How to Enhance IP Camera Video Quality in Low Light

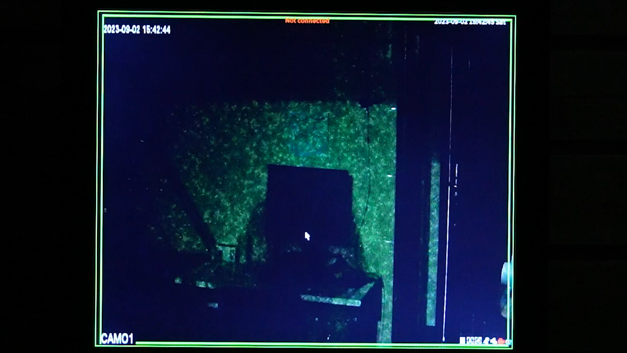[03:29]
And now it's completely dark. You can see the video footage is blurry and scary at the same time. Just like the one that I showed you at the beginning. So if someone walks by, it will probably look pretty like a ghost.
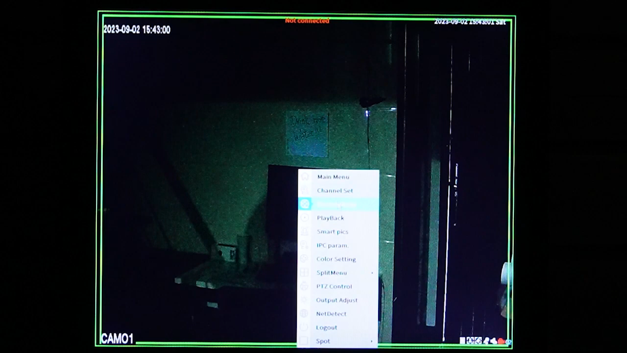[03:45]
And let me go right click under IPC. We have the light set.
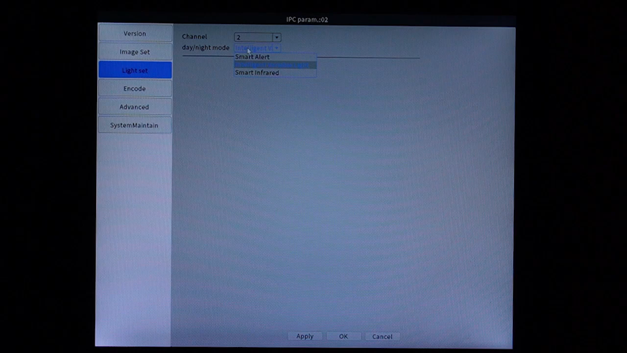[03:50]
And we are going to turn on the smart infrared light. Apply it and hit OK. The infrared light is on automatically.
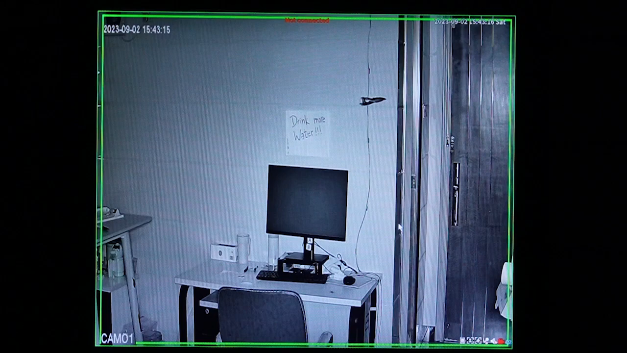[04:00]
And you can see the image is very sharp. You probably can see the face when someone walks by too. And next I'm going to check out the turret camera. The turret camera has two lighting systems. You can see the infrared light is already on.
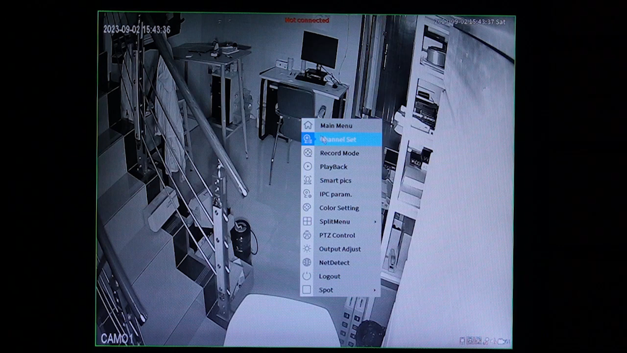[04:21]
Now I'm going to white kick it to IPC and light set.
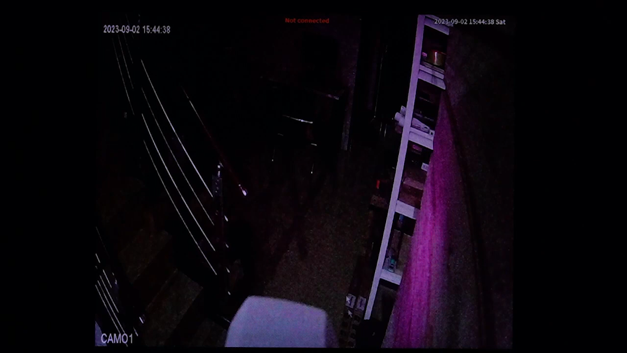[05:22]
for about 40 seconds that I just set. Now you can see it's on infrared, right? But if someone walks by like me and the white light is on instantly. And it will stay for about 40 seconds because this is how we set it.